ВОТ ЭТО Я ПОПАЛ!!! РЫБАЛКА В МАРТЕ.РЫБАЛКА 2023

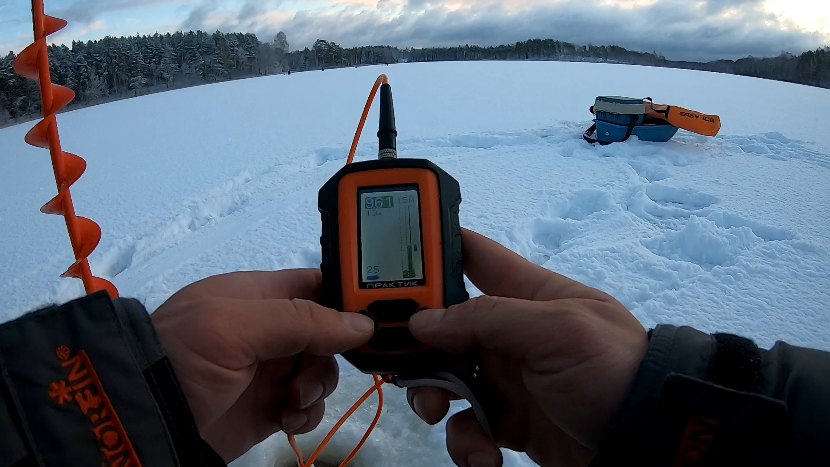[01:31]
Так, почти 10 метров. Ну, какие-то колебания есть внизу. Ну, вот примерно вот в этом нашем радиусе тут и надо искать ее.
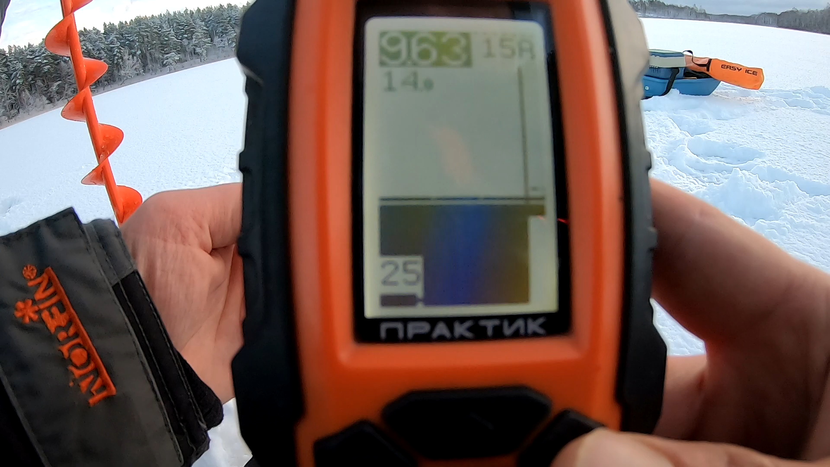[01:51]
Видишь, какие-то есть колебания. Ну, прям нету, чтобы тут, ну, прям стая стояла.
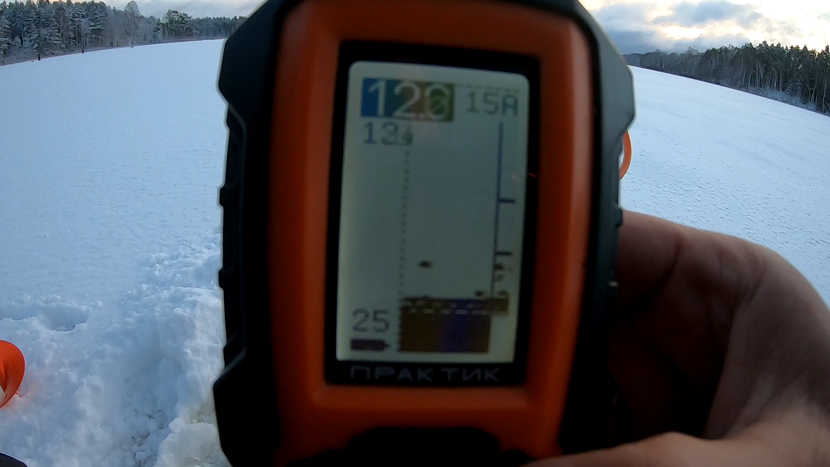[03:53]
На дне стоит стенка. Была стенка, да.